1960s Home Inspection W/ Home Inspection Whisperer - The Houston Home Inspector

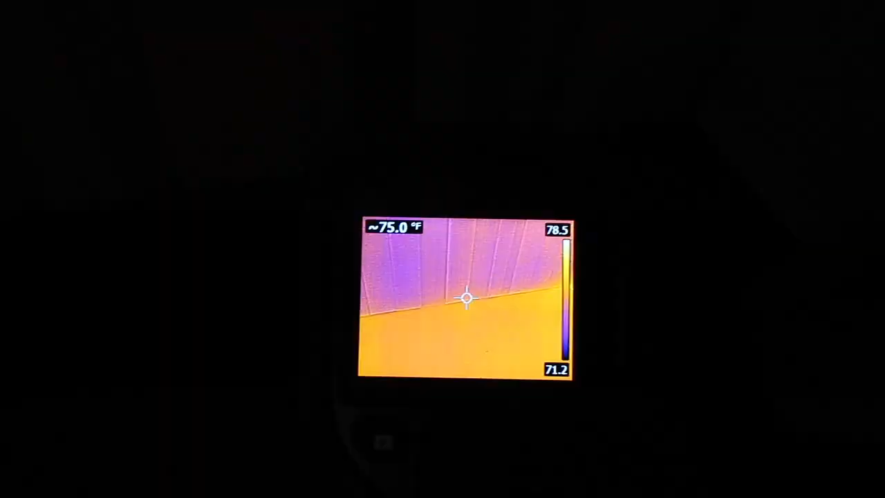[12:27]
On screen: spot 75.0°F
Check this out. He has the FLIR E8. Kind of jealous. He gets the good one.
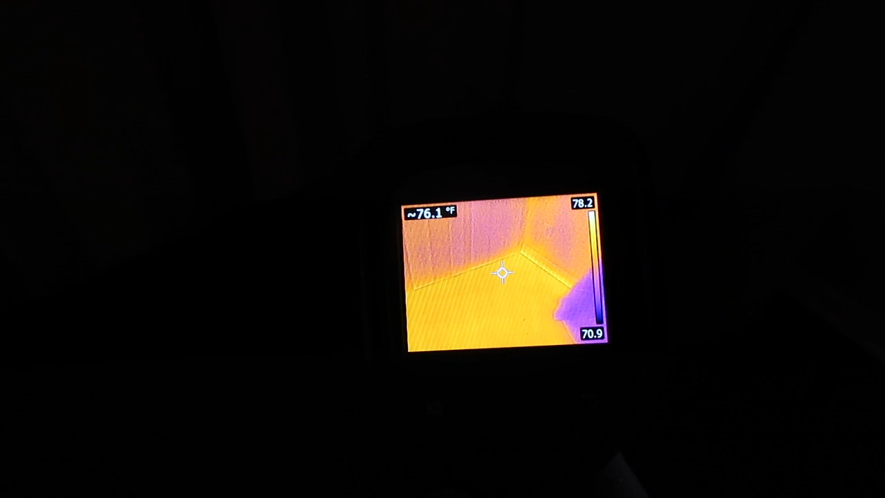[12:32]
On screen: spot 76.1°F
All right, here we go.
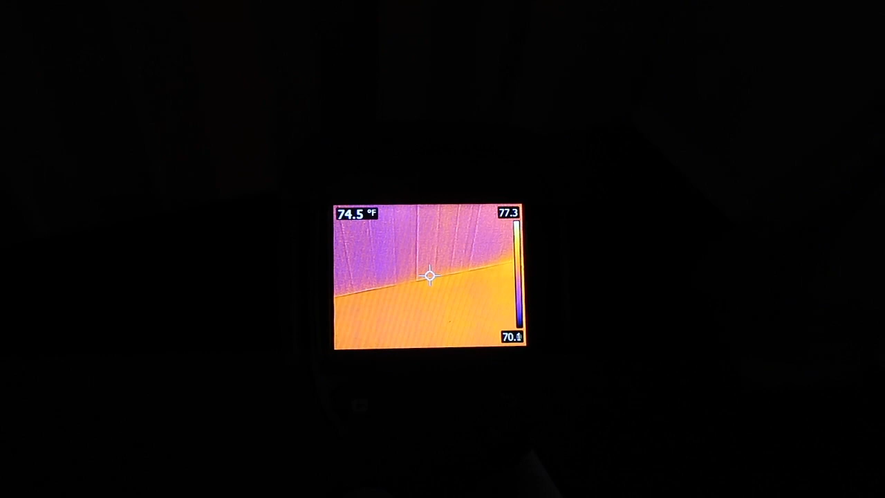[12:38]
On screen: spot 74.5°F
All right, we're not seeing anything show up through the wall here, so it's nice. One thing you need to know about infrared cameras here
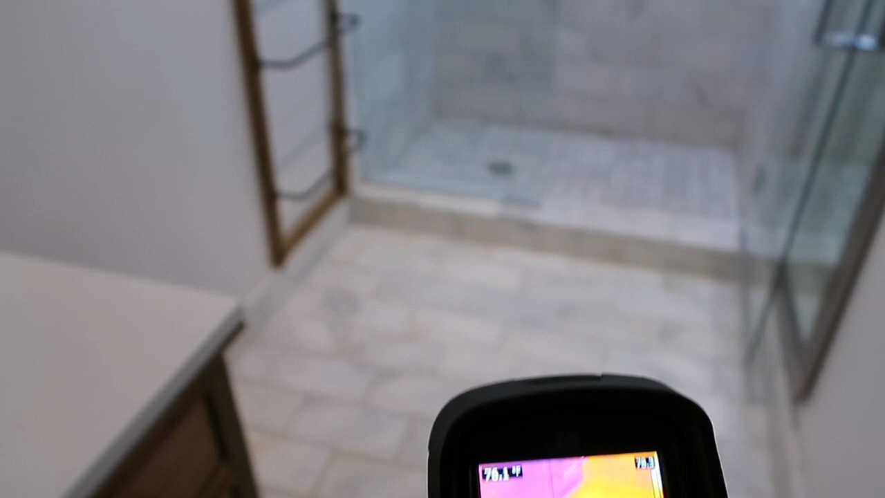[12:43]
is you will not get a good reading off of this type of tile.
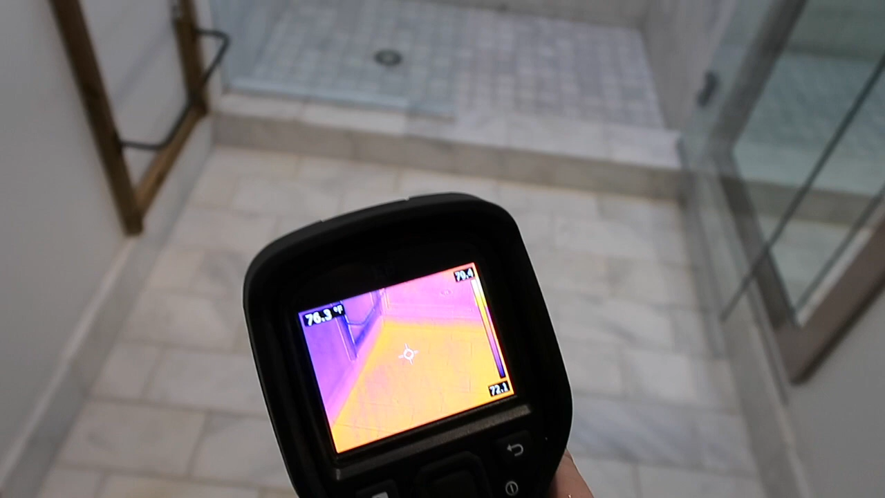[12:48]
It won't show up. It's very reflective and the infrared camera won't pick it up very well.
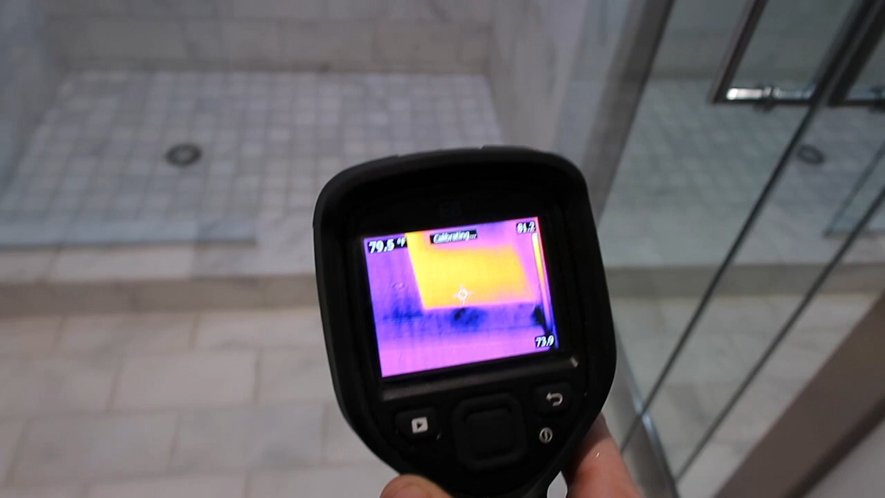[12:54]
But if it was, if the shower pan was leaking,
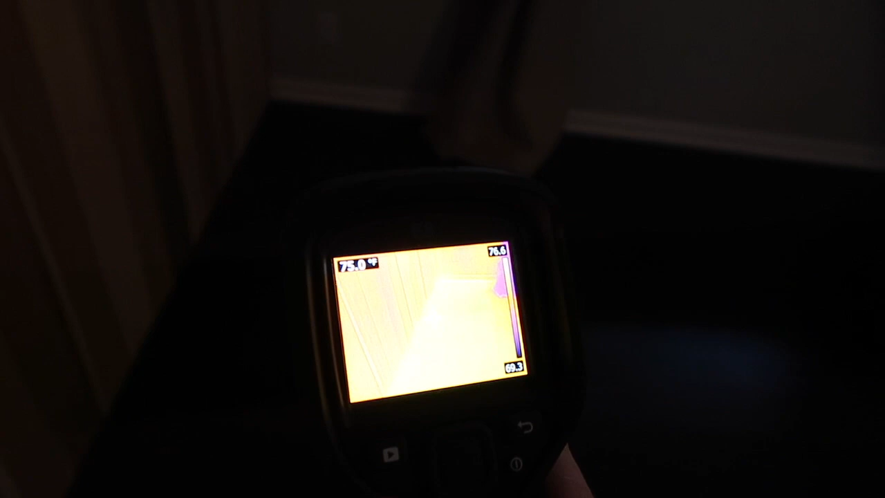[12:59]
On screen: spot 75.0°F
you would see it along this back wall right here.
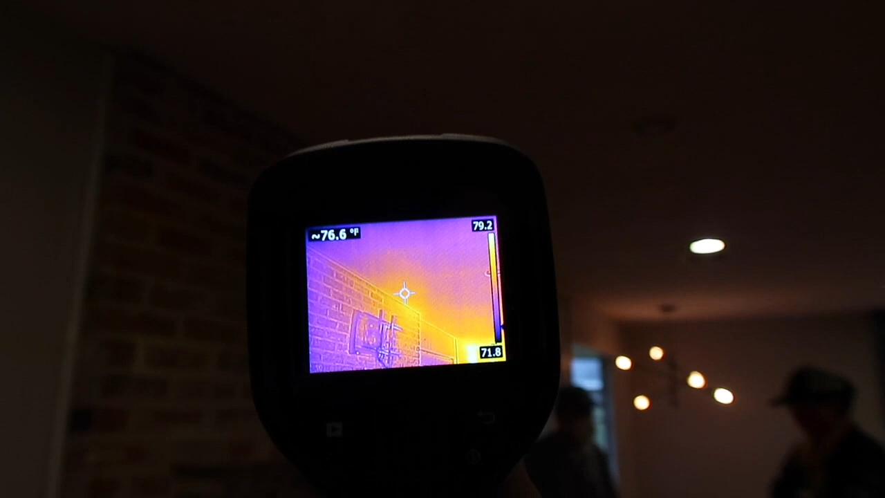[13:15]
On screen: spot 76.6°F
Not really getting anything, so that's good. Looking good.